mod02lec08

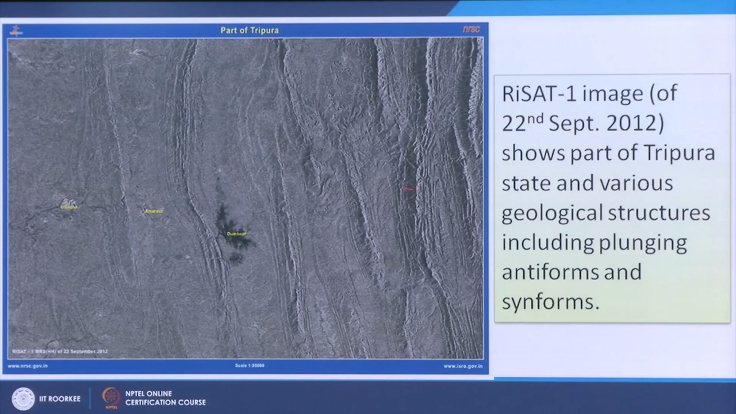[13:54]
Whereas in radar remote sensing clouds will not create problem and all these geological structures can be identified very easily.